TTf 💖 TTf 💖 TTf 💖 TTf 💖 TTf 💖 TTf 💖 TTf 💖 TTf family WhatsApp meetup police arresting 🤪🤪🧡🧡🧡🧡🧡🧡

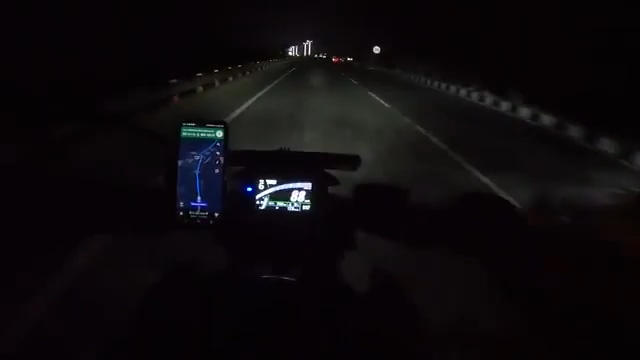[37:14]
ஓகே ஓகே, முன்னாடி டிவைடர் வருது, முட்டி செத்திய போயிடாதே, ஓரமாவா. டேடே குளிமச்சான். ஆ அப்படி சூப்பராக விட்டடா.